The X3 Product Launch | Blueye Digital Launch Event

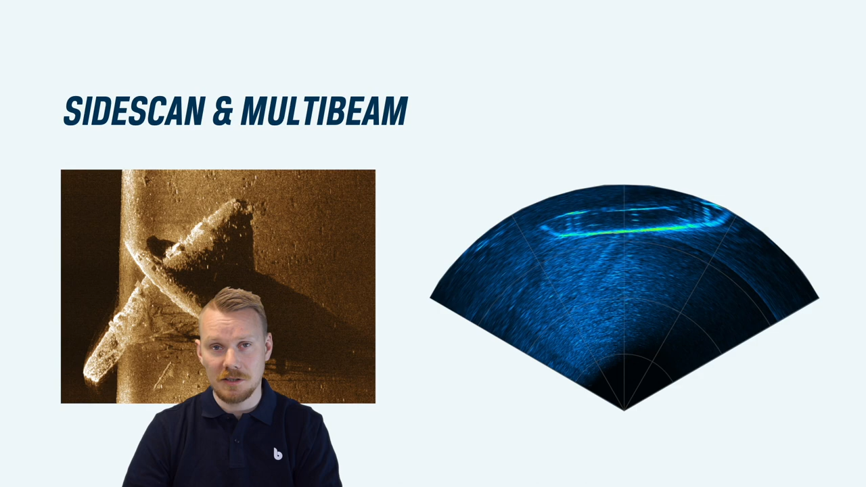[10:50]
To the right, you can see the outline of a small rack captured from more than 30 meters distance using a multi-beam sonar.